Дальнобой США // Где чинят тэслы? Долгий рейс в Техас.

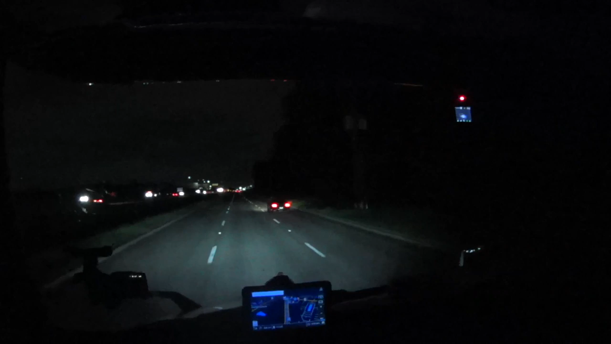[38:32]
И поедем уже потихонечку домой. Потому что этот рейс, что-то в Техасе, немного задержался. Из-за нехватки грузов. Но ситуация выравнивается, и думаю, что будет все окей. А едем ночевать, значит, на Walmart. Walmart здесь в городе Томбау. Это район Хьюстона северный, северо-западный.
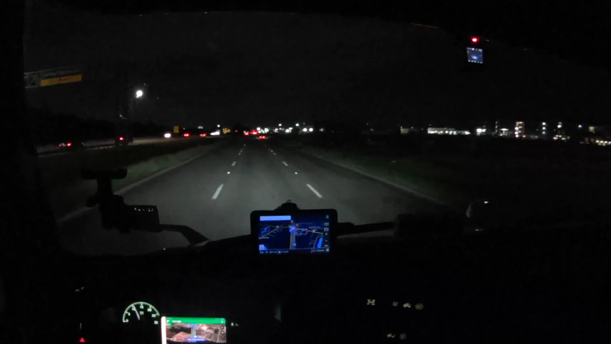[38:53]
Трекстапов здесь минимум, а можно сказать, даже нету. Так что Walmart нас, думаю, что выручит. Там можно будет умыться, почистить зубки, покушать и запарковаться, самое главное. В общем, ребят, Walmart — это the best супермаркет, который может вообще быть для трекистов. А вот он и наш Walmart. Вот он и наш Walmart.
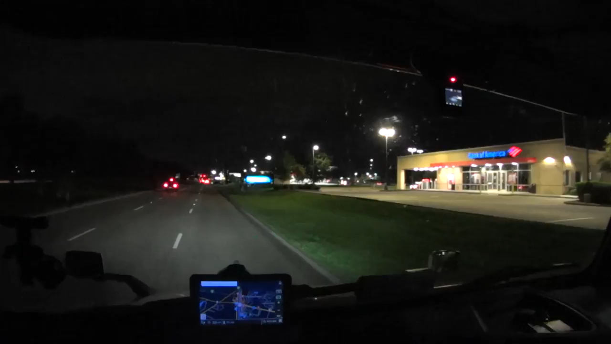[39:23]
Сейчас посмотрим, если здесь есть заезд. Так называется этот магазин. Walmart. Может быть, сейчас где-то сзади так подъехать. Потому что смотрю, много народу. Когда много народу, в таких магазинах очень сложно запарковаться. Очень сложно.
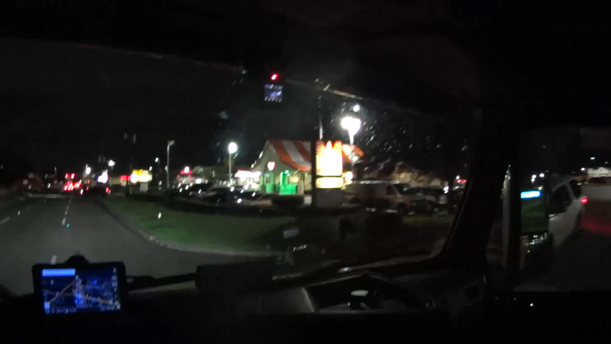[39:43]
Смотри, колбасики стоят. Пару траков каких-то. Вроде как. Вот тут, кстати, рядом, видите, ресторанчики, бургерные разные. Айхаб. Можно перекусить сразу с утра. Вот, особенно в Айхаб. Попить кофейка, блинчик с вареньем скушать. В общем, супер. Так, сейчас зайдем в эту улочку. Посмотрим, если нам будет представляться возможность заехать по Walmart с задней стороны, там, где заезжают все траки.
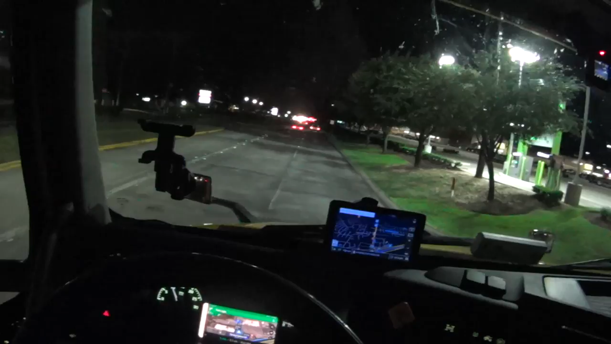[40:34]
Поеду чуть дальше. Один трак стоит, но это Walmart-овский трак. Я думаю, ему можно как бы всем лишним друзьям, как говорится, Walmart не очень рекомендуют здесь парковаться, потому что никого здесь не вижу. Так, так, так. Ладненько, сейчас порешаем.
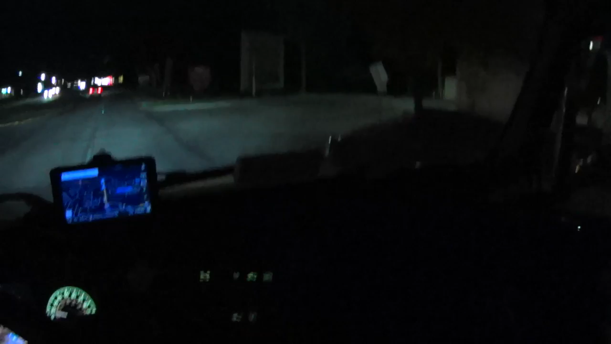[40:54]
Так, вот он трак Entrance. Это коммерческий заезд. Ребят, ну я не знаю, чтобы не застрять.
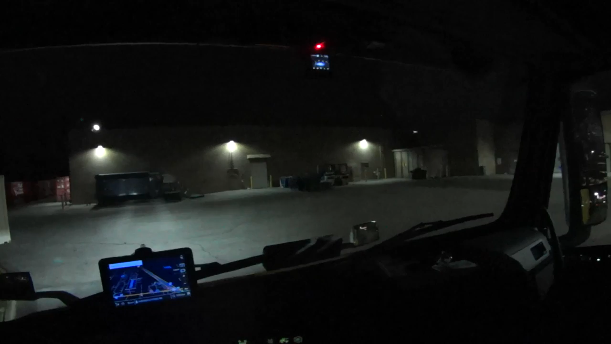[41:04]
Заезды всегда такие хитрые. Walmart, кстати, здесь понаставил еще кучу контейнеров. Раньше здесь свободно было.
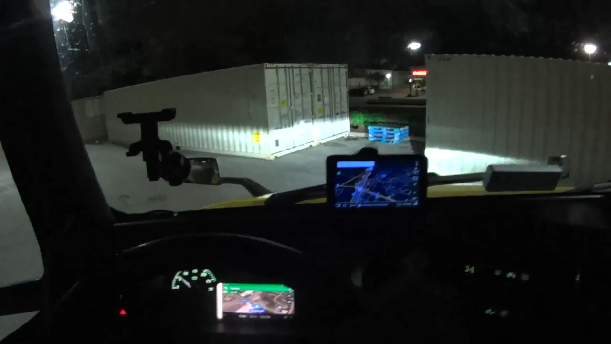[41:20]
Сейчас, что в Техасе, в Сан-Антонио, что здесь, можно немножко застрять. Но я вроде как прохожу.
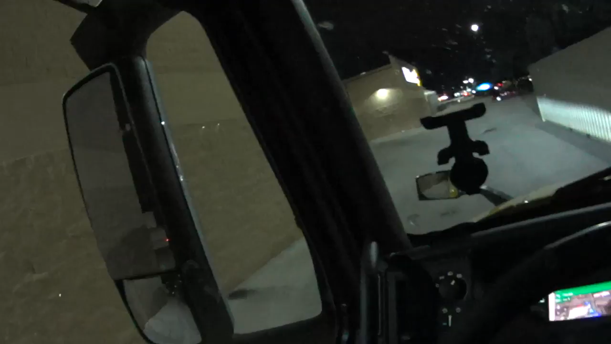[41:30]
У меня вообще миллиметражи. Я не уверен, если мне здесь просто можно парковаться. Я не вижу знаков, что вроде как какие-то знаки там, говорящие о том, что парковка запрещена.
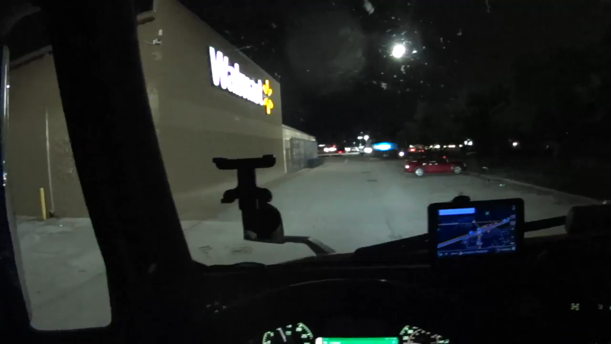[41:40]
Но я рискну. I'll take my chance, как говорят. Прогонят, прогонят, не прогонят, значит нормально.
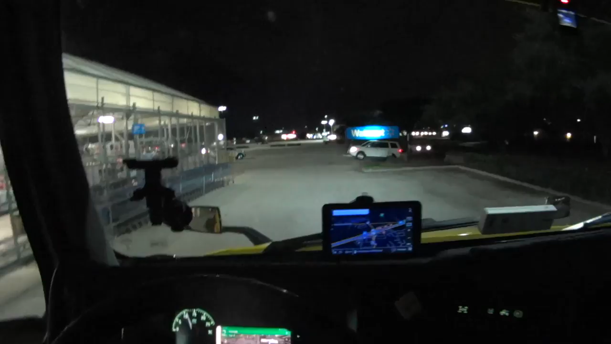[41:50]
Дело в том, что выехать отсюда вот будет немножко сложновато.
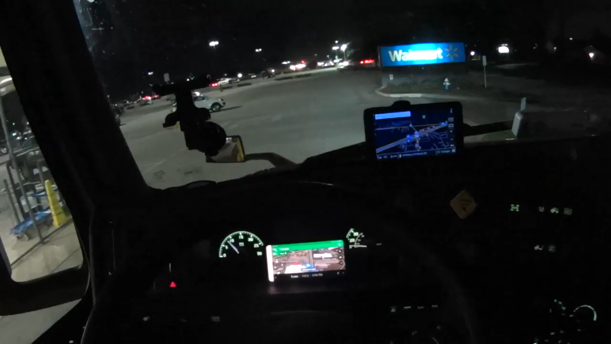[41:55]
Здесь выезды такие, что можно застрять. Но здесь несколько выездов, поэтому думаю, нормально. Где-нибудь выеду. Где-нибудь выеду где-нибудь. Парковка так сбоку полупустая,
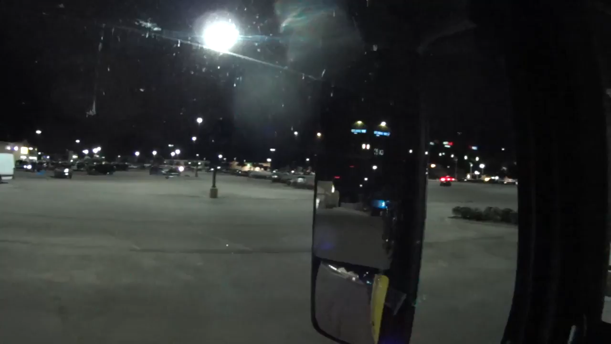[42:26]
что огромный плюс. Но сейчас посмотрим. Встанем возле этого трака. Все-таки трак есть трак. Вот. Заехать-то я заехал.
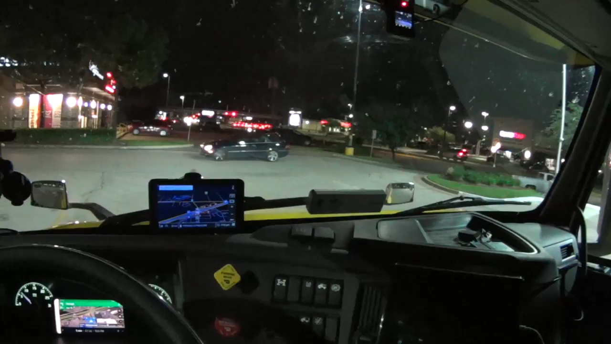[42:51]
Блин, но выезды здесь, конечно, жесть. Узкие. Потом пройдусь, посмотрю, прочекаю.